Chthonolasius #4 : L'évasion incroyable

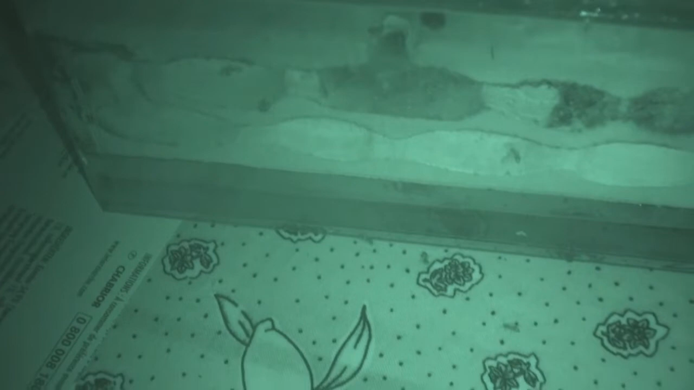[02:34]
a la possibilité de pouvoir filmer de nuit en vision nocturne. Donc voilà, j'ai filmé ce déménagement en vision nocturne, et là on voit bien la petite colonne de fourmis qui réunit les deux bioramas.